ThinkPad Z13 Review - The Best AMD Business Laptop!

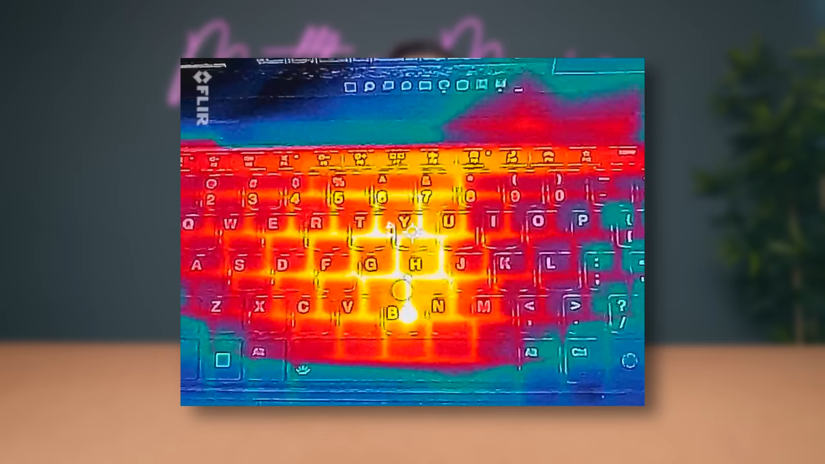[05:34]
And the keyboard deck did hover around 40 degrees Celsius, which is not bad,
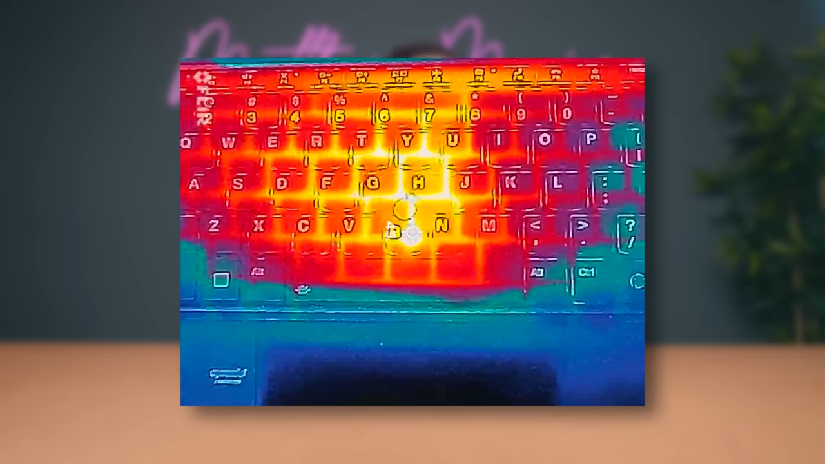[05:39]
but I would have loved it to be just under 40 instead.